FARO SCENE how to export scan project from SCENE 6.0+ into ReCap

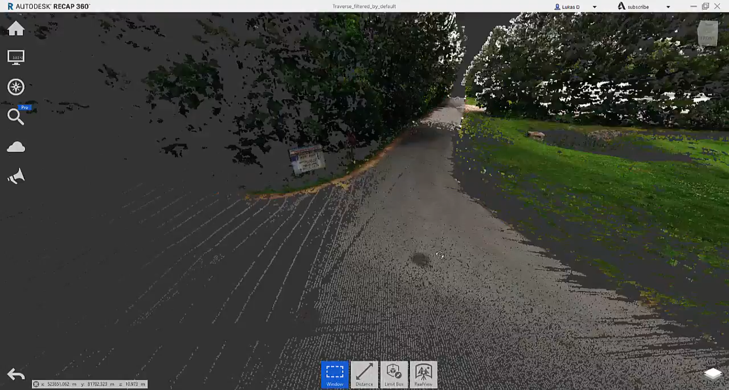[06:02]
40 50 60 100 or more scans so do yourself a favor do not use the default export I know it
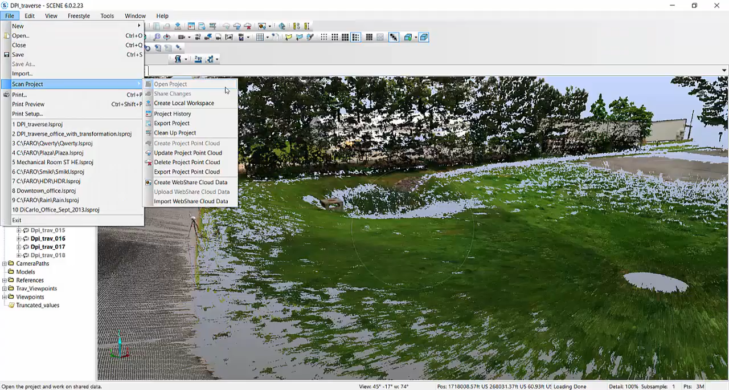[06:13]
is convenient because it allows you to create it over here but you have less control over what you're actually exporting and do it the way that I showed you go
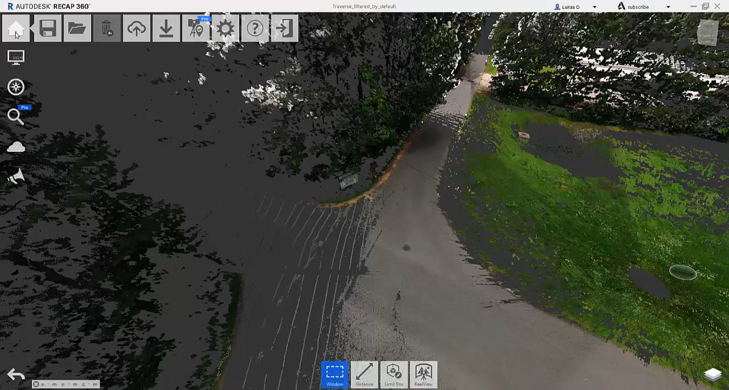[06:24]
into home create the whole new project adjust those filter settings and then
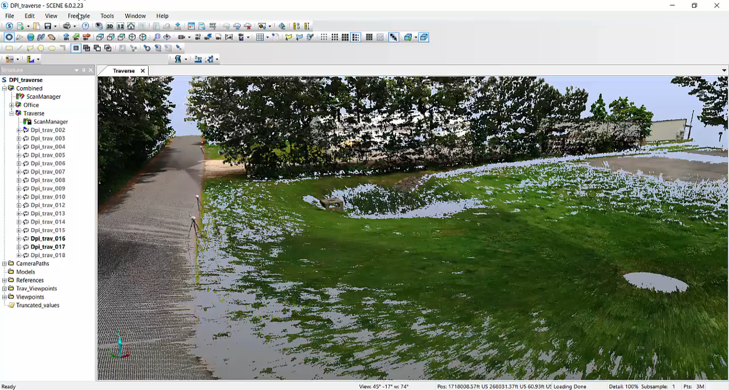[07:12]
that's how recap visualizes so just for reference we are I am using a scene 6.0.2.23 which is current as of July 18th 2016 and I am also using a recap version
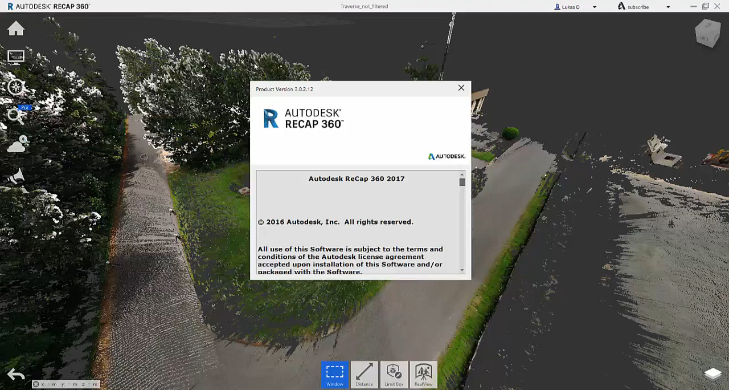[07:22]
let's see let's see 3.0.2.12 and I think that's current also for the same date so on the latest versions of everything alright I hope this video gave you a little bit of an idea of how you might be able to circumvent the issue of not having enough data after you thought you did in scene when you bring it into recap let